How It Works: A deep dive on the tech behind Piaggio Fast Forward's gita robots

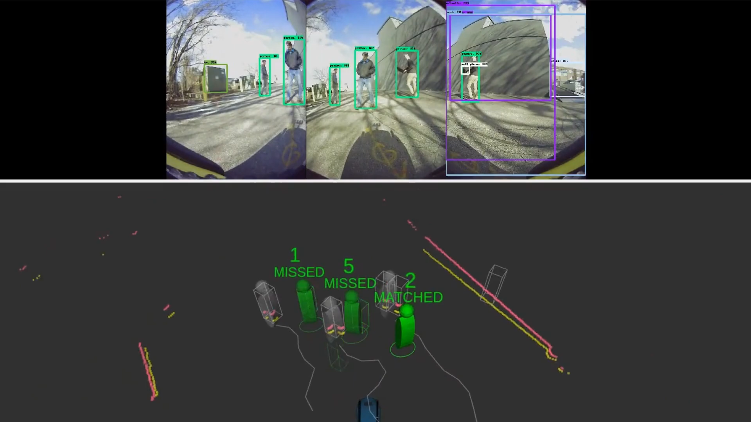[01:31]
The data from the stereo camera and radar let us identify the position and velocity